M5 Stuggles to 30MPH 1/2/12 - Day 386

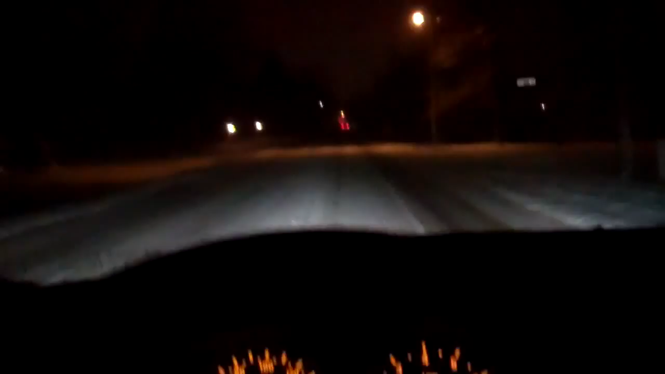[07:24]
But you'll see if I shift up to fifth gear at just over 30 miles an hour.